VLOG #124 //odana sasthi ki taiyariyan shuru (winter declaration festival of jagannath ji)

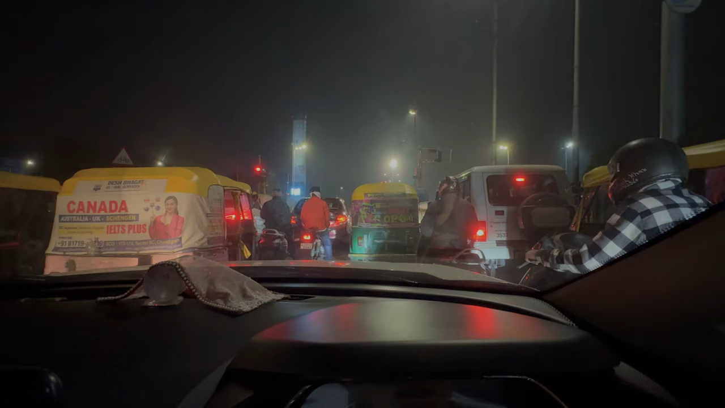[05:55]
तो भाई अभी हम निकल गए हैं, लाइटों पे खड़े हैं, 3-4 लाइटें हो रहेंगी अभी।
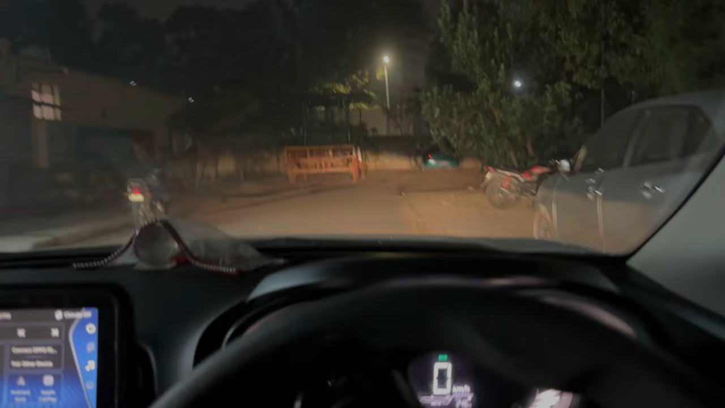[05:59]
भाई पहुँच गए हैं टेम्पल में, आ की ऑल्टर क्लोज करते हाँ 8 बजे आजकल दर्शन बंद।